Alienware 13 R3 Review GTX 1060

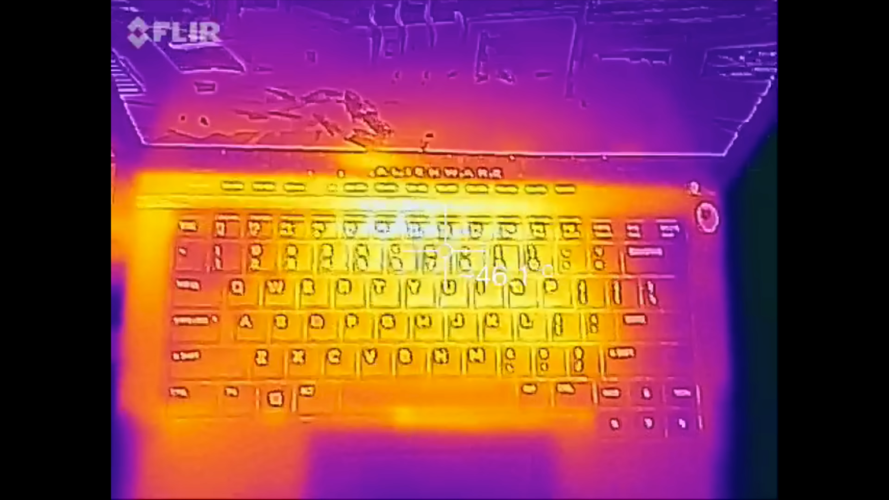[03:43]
The top section was the hottest at around 47 degrees celsius,
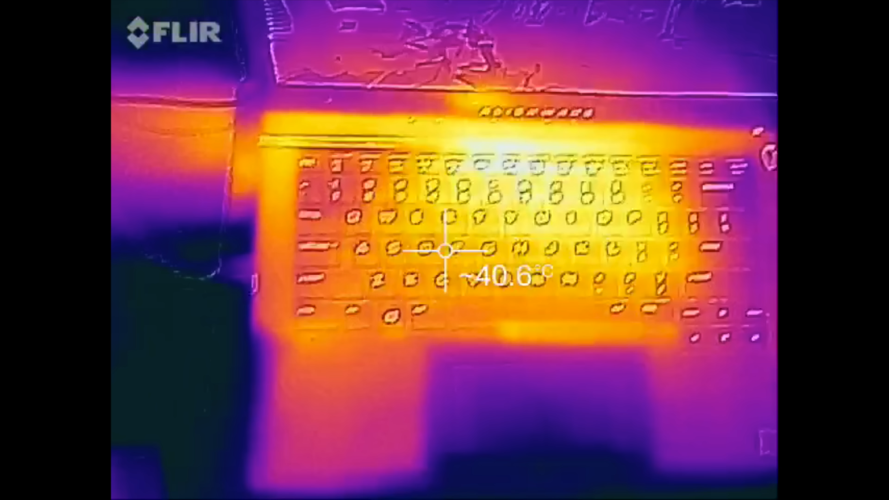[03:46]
and the WASD keys remained pretty cool at around 39-41 degrees celsius.